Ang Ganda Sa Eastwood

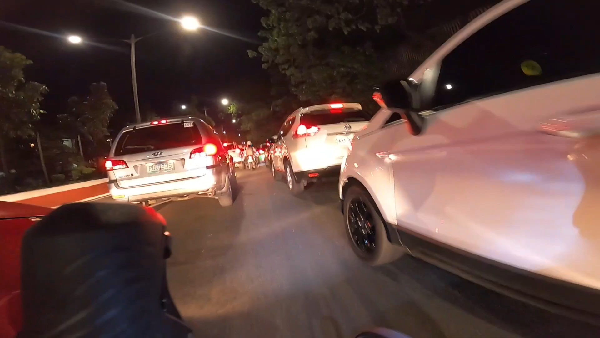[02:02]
Ang traffic dito ka, no? Ortigas sabi nyo.
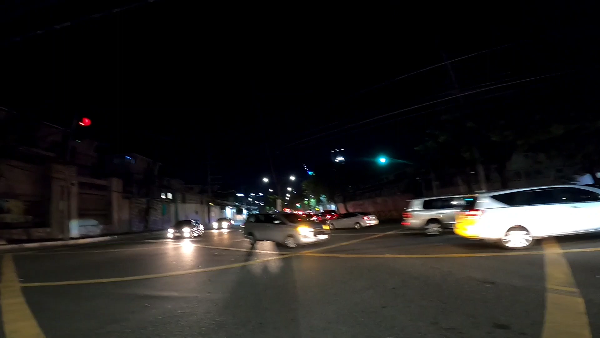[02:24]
Tayo ay kaliwa pala dito tayo sa may papuntang Eastwood
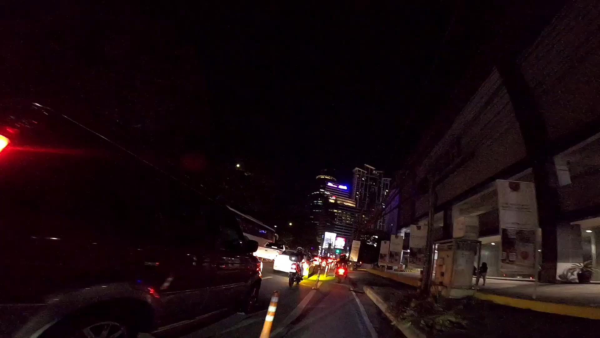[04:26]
kanan tayo dyan sa may City Bank, Eastwood City.
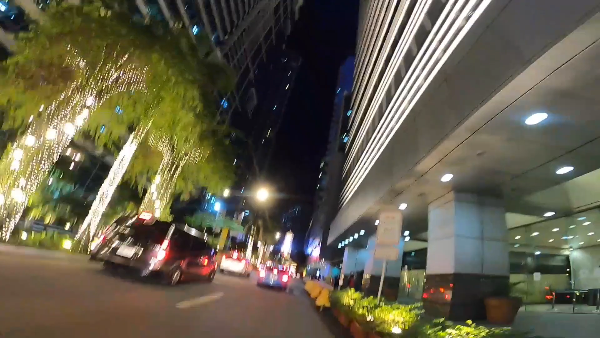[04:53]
Dito na tayo sa Eastwood Idol.
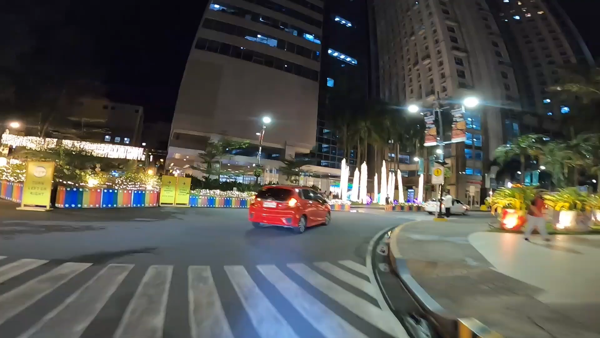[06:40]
Ayan oh, ikot-ikot muna tayo dito para ma-feel natin ang ganda.
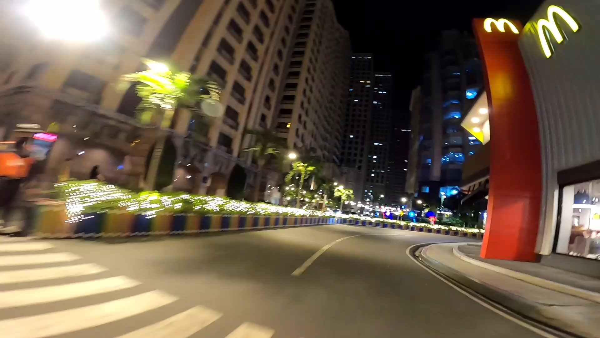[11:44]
Ang gaganda ng ilaw. Oh, yan,
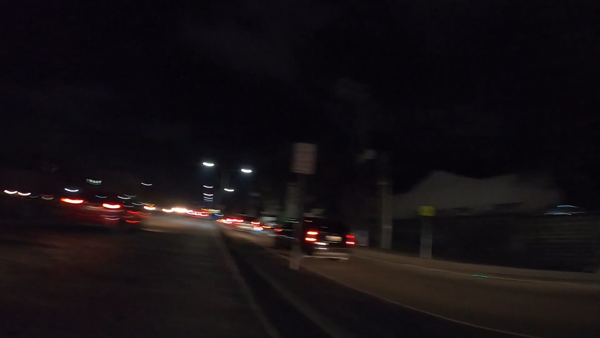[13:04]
Kubaw. Tapos pagdating sa stoplight kanan tayo papuntang siyempre Katipunan.
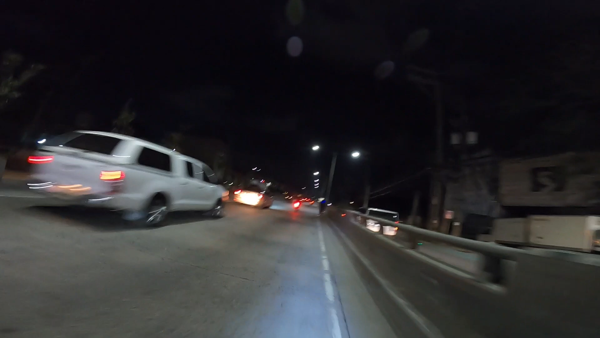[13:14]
Ayan mga idol.
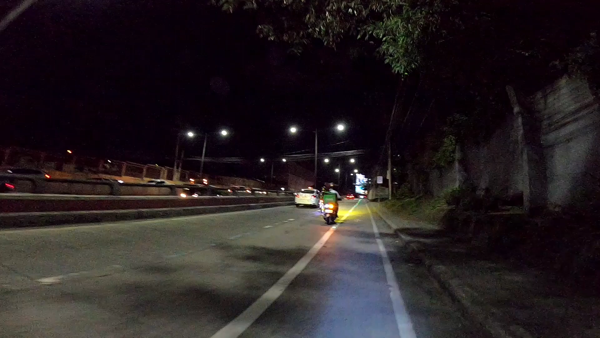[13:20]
Matarik dito. Matarik. Yung galing Eastwood. Galing sa dyan sa may tulay ng Eastwood. Tulay.
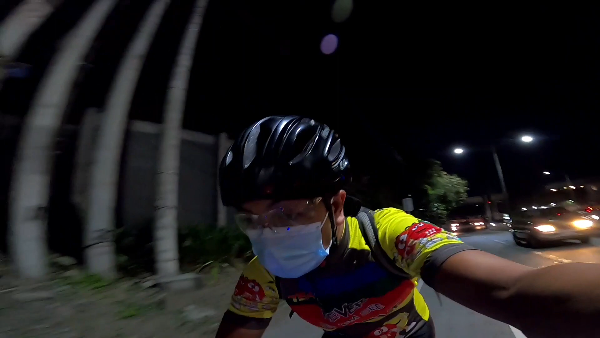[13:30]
Tulay ng Ligis. Matarik po. Kami. Dito na tayo.
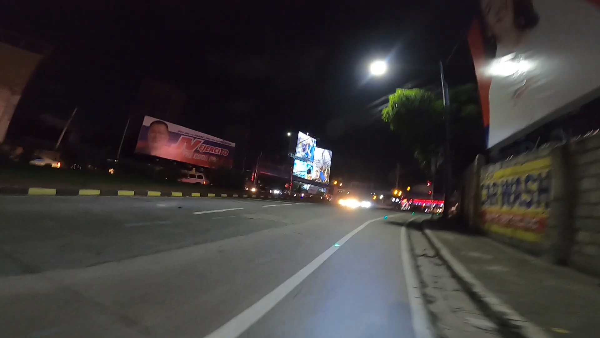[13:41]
Light. Yung diretso na yan papunta Cubao yan. Bituasun yan eh. Dito tayo. Kanan.
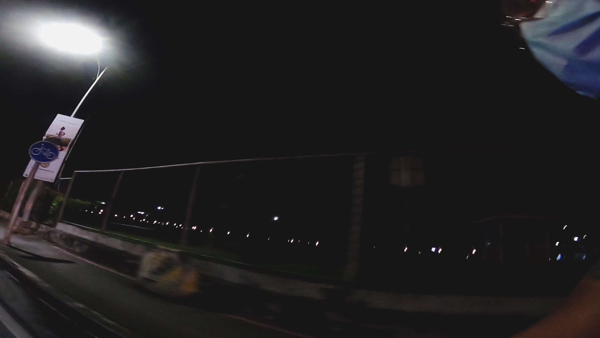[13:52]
Dito na tayo guys sa may Ateneo, Katipunan. Bawi na tayo.
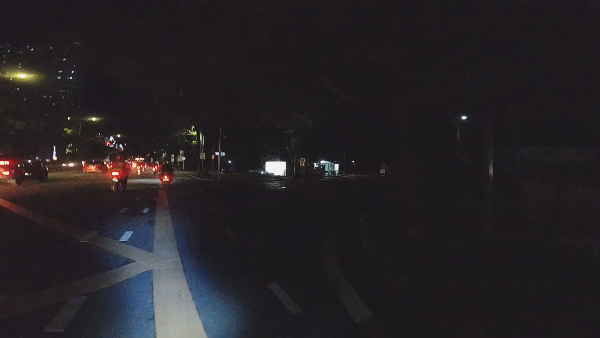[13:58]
Dito na tayo guys sa Miriam College. Yan, Katipunan.